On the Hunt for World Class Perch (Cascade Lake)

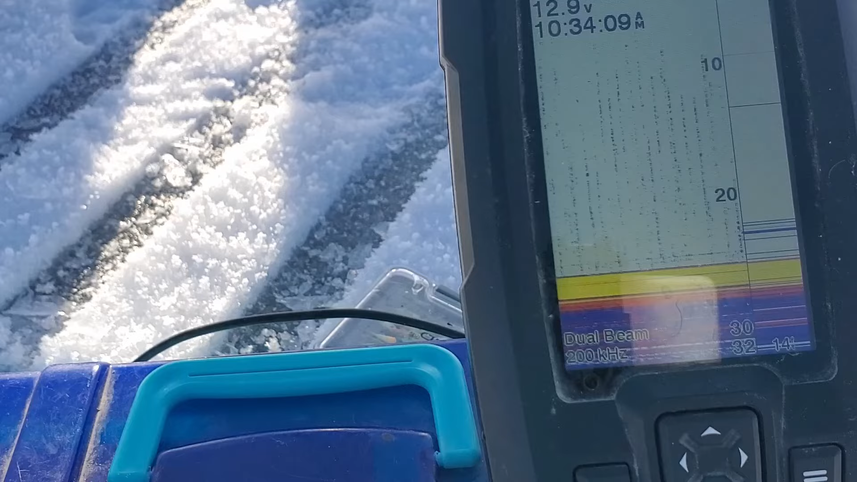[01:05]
Come on, look at it on the bottom, where are you talking like 20 feet, 23 feet, right on the ground?
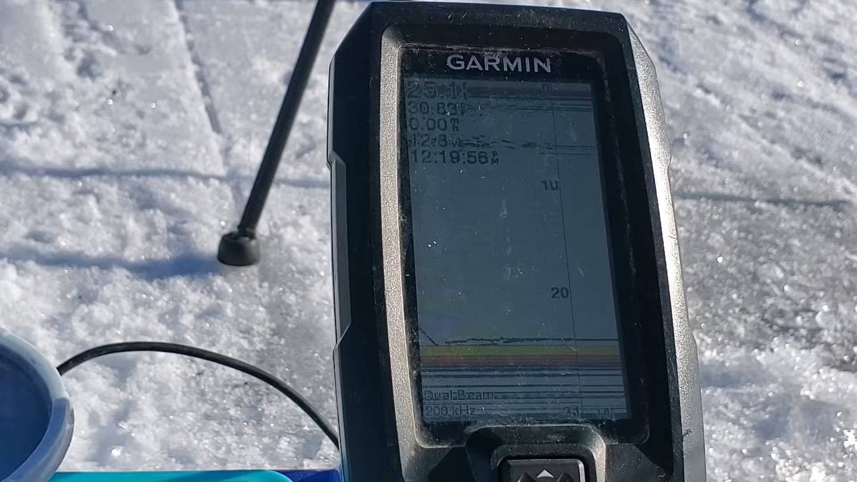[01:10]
About a foot off the bottom.